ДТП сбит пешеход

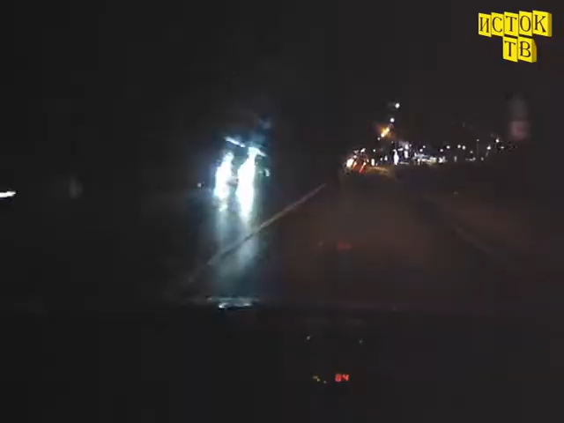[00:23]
Выяснилось, что после наезда Хонды было еще два автомобиля, которые также совершили наезд на данного пешехода.